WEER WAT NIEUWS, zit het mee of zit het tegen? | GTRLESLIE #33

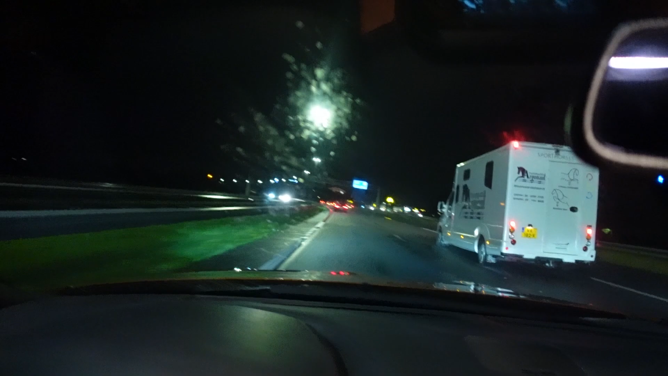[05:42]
Nou is dat op camera heel slecht te zien. Maar ik zie eigenlijk niks. Ja hier vlak voor de auto.
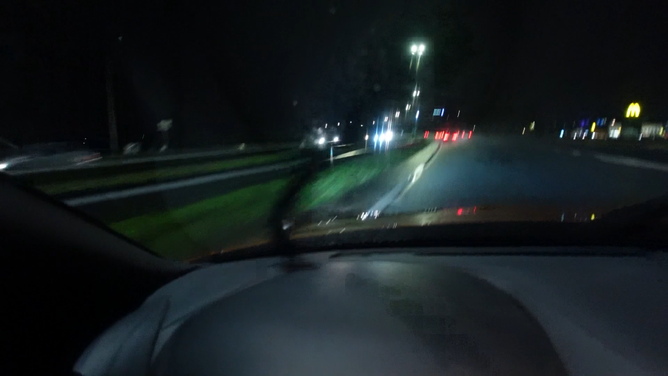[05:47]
Daar zie ik enigszins een straaltje licht. Maar ja leuk is anders. Dus ik hoop dat ik morgen in ieder geval berichten krijg van ze.